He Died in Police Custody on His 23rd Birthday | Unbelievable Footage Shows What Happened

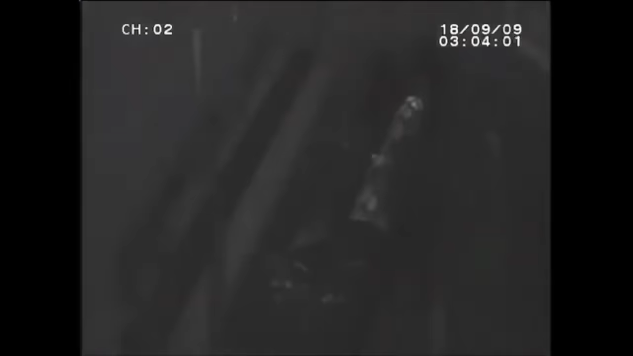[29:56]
Nor does he even make an attempt to move for the entire 16-minute long ride. Rather astonishingly, he remains motionless in this awkward position you're looking at here.
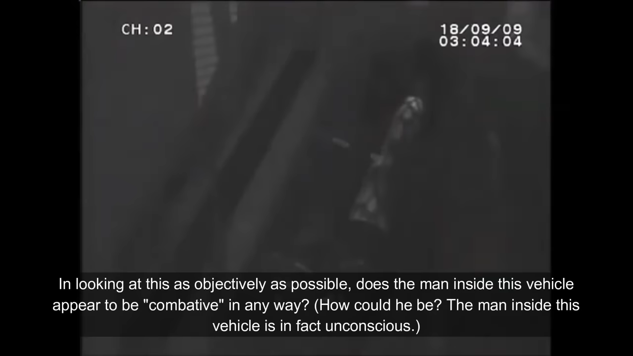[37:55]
In looking at this as objectively as possible, does the man inside this vehicle appear to be combative in any way? How could he be? The man inside this vehicle is in fact unconscious.